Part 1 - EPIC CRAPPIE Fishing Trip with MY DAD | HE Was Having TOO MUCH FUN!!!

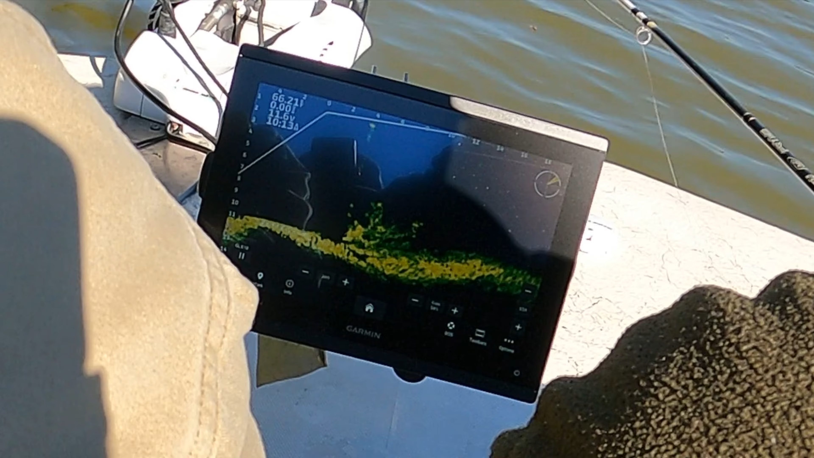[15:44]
Like a small one, though. Yeah, that's a keeper. Yeah, that's a keeper, I think, right there.